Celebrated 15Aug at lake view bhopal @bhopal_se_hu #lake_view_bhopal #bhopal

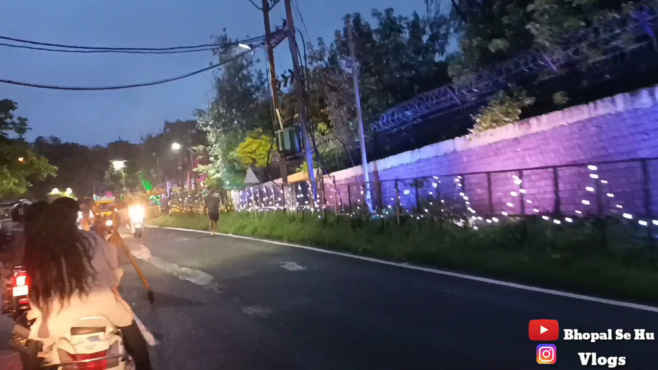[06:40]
ये डेकोरेशन करा हुआ है 15 अगस्त इंडिपेंडेंस डे के लिए पूरा करा है क्या, ये सीएम हाउस।